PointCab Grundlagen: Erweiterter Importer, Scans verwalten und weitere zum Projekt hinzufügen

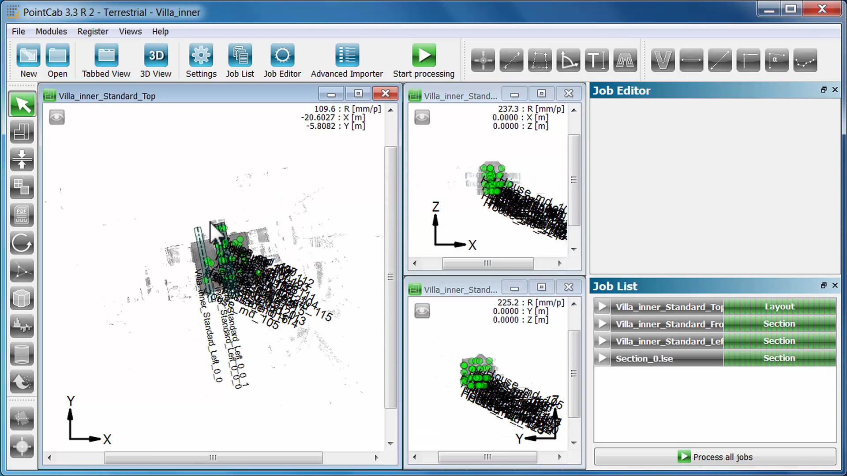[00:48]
Mit der Taste P blenden wir die Darstellung der Scannerpositionen aus.
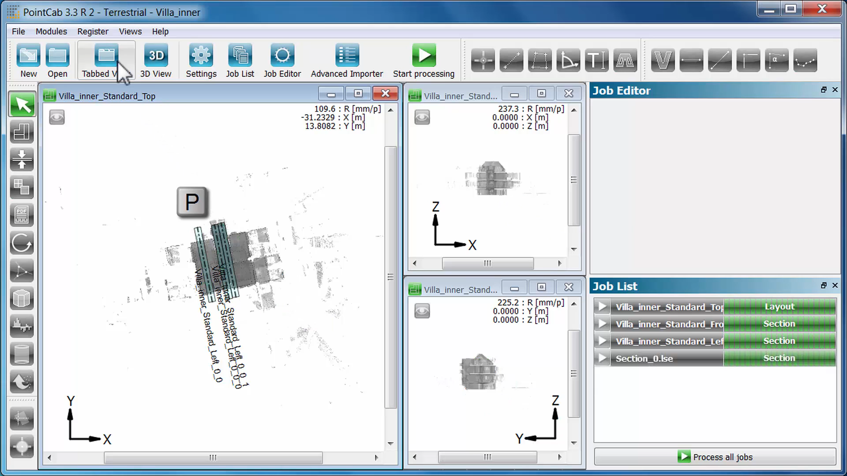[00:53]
Über das Menü Registrierung starten wir den erweiterten Importer.
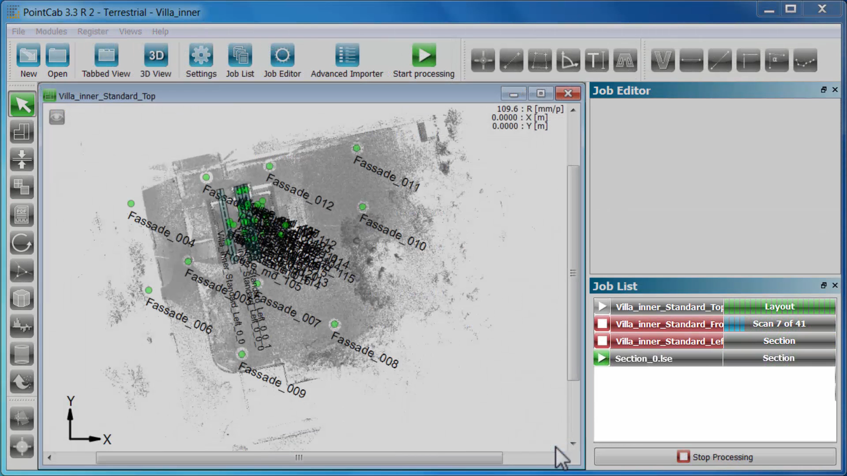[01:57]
Nach weniger als 10 Minuten Arbeits- und Berechnungszeit steht uns das Projekt mit 41 Scans und ca.
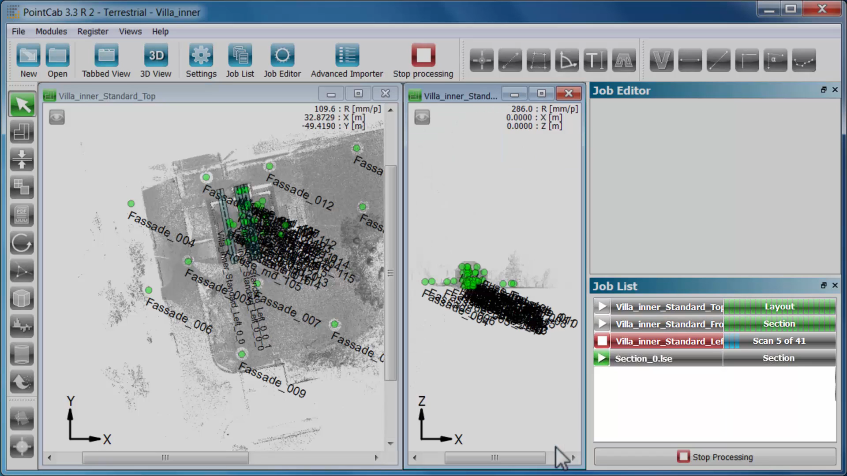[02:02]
900 Millionen Punkten vollständig zur Verfügung. PointCab hat unsere Standardansichten sofort automatisch aktualisiert. Mit Doppelklick vergrößern wir die Standardansicht von links.
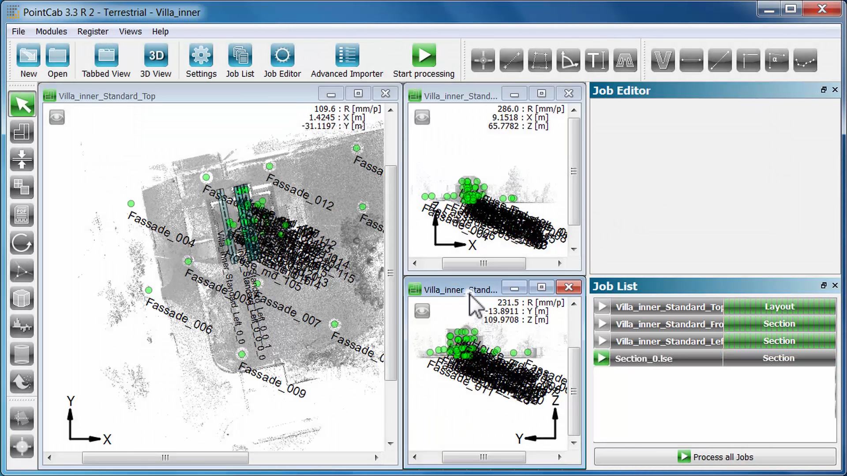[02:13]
Alle drei Standardansichten beinhalten jetzt auch die neu hinzugekommenen Scans.